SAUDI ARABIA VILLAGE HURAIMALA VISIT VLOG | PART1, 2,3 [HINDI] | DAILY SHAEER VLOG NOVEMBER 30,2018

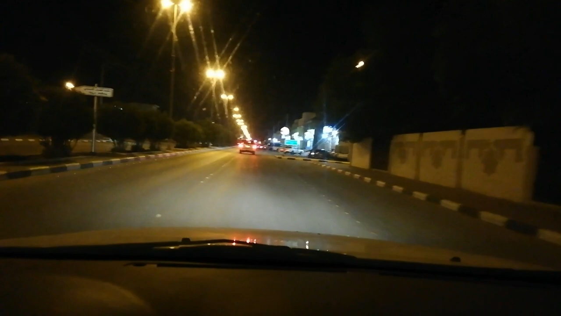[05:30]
हाँ जी, तो भाई लोग ये है रिमला। ये नाइट का टाइम, रात के टाइम में ऐसा दिख रहा है, अभी टाइम हो रहा है, आप खुद ही देख लो, 7:30 हो रहे हैं। तो ये कुछ नया एरिया है इधर का। ये रूट में ही आपको दुकान मार्केट वगैरह, छोटे छोटे मार्केट दुकान सब कुछ मिलेगा इधर।
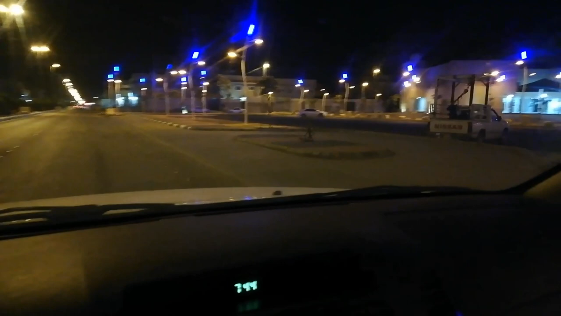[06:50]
ये नया मार्केट इधर खुला है, इधर गोश्त मच्छी वगैरह सब मिलेगा। ये है रात का नज़ारा हरिमला का।
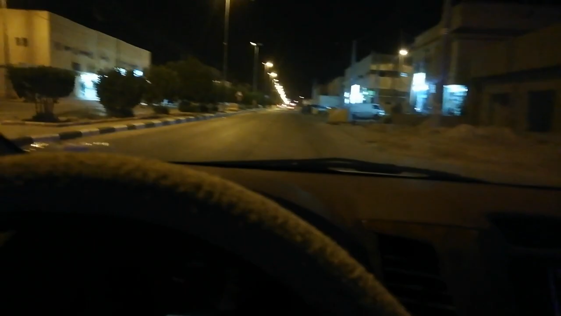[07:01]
हाँ जी, तो भाई हमने सामान ले लिया है, कुछ लेबन और पुदीना लकड़ी लेकर जा रहे हैं। हम जहाँ पर है वो गांव से बाहर में है, वहाँ जा रहे हैं। देखो ये आगे जो दिख रही है पानी की टाकी है इस गांव की और इमला की। ये रियाद से तकरीबन 100 किलोमीटर गिरेगा।
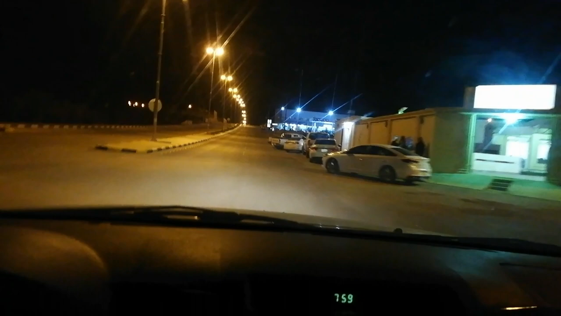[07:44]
तीन से चार पेट्रोल पंप मिल जाएंगे आपको यहाँ पर। सामान लेते लेते 8 बज गए। ये देखो गांव के बाहर का नज़ारा, यहाँ पर मस्जिद है, इधर राइट साइड में एक मस्जिद है, फिर जहाँ हम रुके हैं वहाँ पर भी उस मजरा की मस्जिद है।
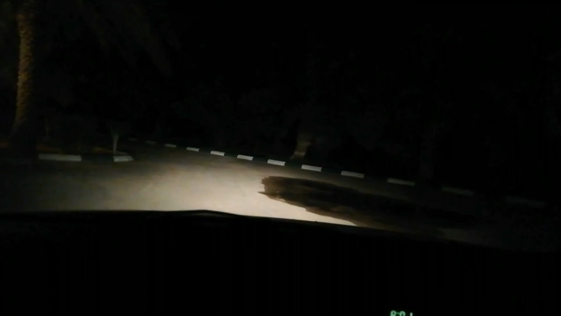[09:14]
देख रहे हो भाई कैसा नजारा है इधर का,